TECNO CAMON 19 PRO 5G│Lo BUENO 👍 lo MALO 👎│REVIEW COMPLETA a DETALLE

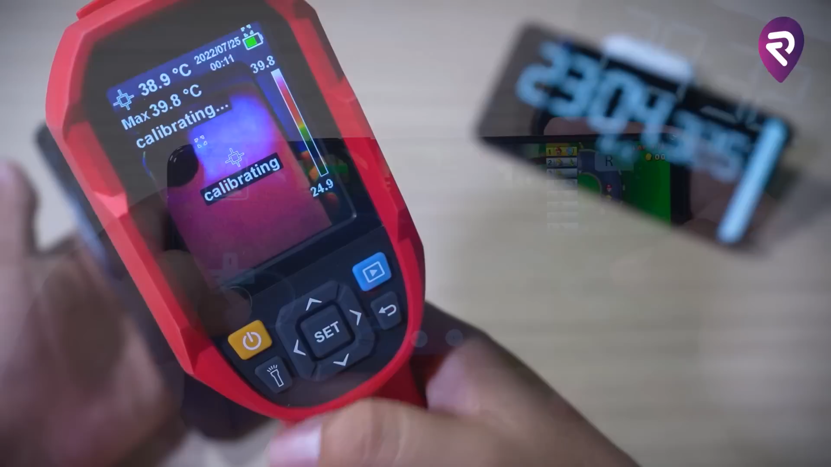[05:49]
On screen: spot 38.9°C, max 39.8°C
Es un dispositivo caliente, pero dentro de los parámetros normales.
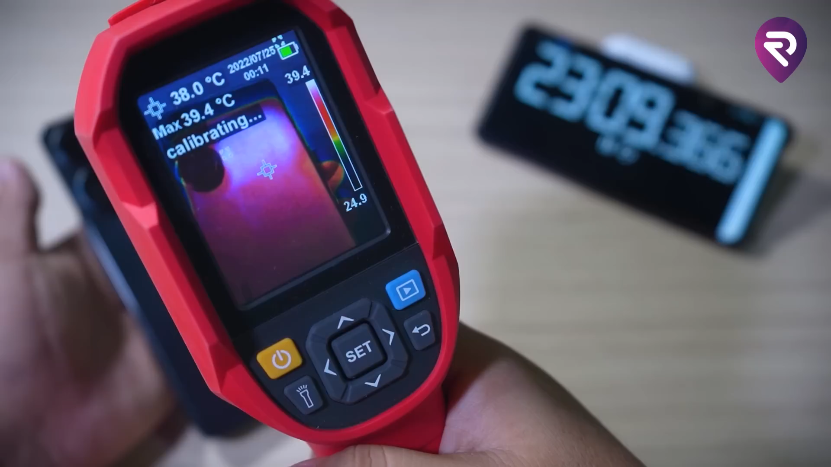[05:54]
On screen: spot 38.0°C, max 39.4°C
Hay que resaltar que este no pasó ni siquiera a los 40 grados Celsius, creo que llegó a 39.8, 39.6 grados Celsius y la verdad es que no se siente para nada caliente.